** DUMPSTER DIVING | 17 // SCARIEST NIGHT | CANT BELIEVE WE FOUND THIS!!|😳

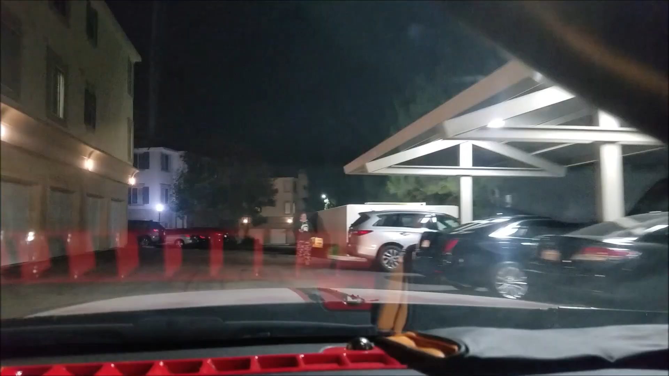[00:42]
What do you mean security's under us? I saw him looking. What's in here? What are you mean looking? He came in then. Security? No, he's over there. Somebody threw away something in the dumpster.
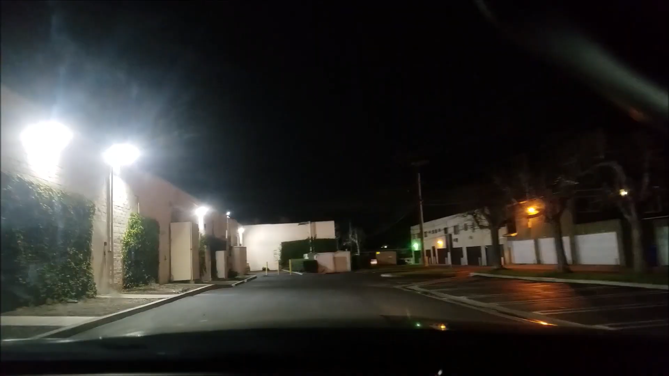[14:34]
See, he's right in front of the dumpster. Don't hit him. Oh, yeah. Oh, Kiki. Oh, Kiki. Aww. Bye, Kiki. Bye, Kiki. I don't like that one. Wait, which one? This one. I don't know which store Kiki. This is.
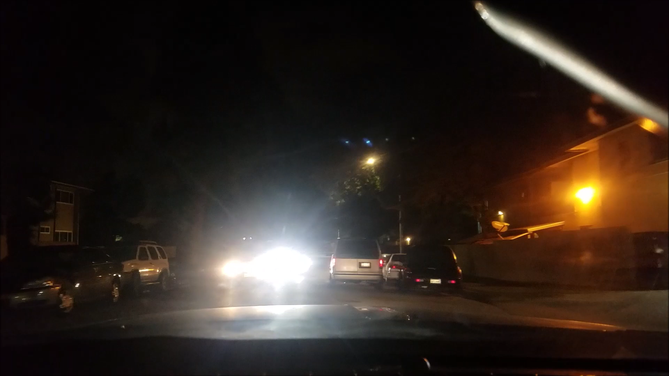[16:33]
Oh, another other one. We get in? I don't know. We should be able to. Fuck these people. Oh my god.
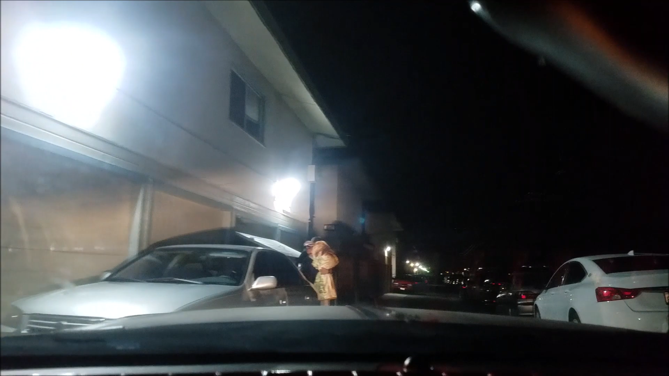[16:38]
Take your kid home. It's fucking midnight. Oh my god, scary as fuck.
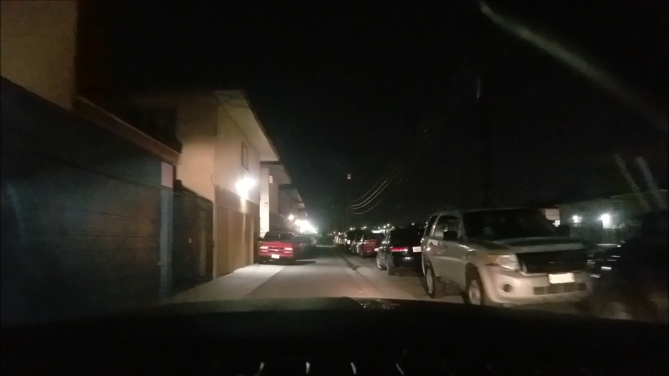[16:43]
How am I gonna fit? Look at the truck. The back end of the truck. Oh no, you'll make it though. Oh my god. Holy f- this is horrible.
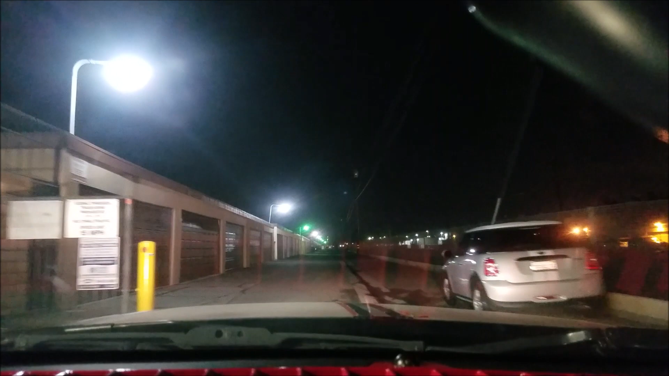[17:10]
Why does that guy get to be right there? Oh, dumpster. Oh, there's a bunch of stuff outside. What the fuck is that? There's a bunch of shit next to it. Oh, that guy's garage is open, wide open. What's that? Couch?
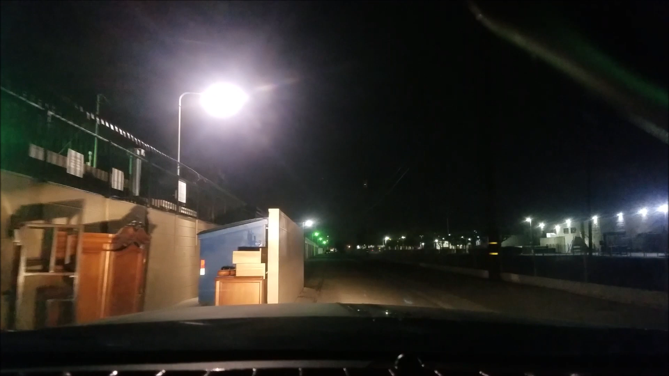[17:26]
What's up with, like, the couches and doors that's and so shit? Nice! Holy crap. Look how nice that is.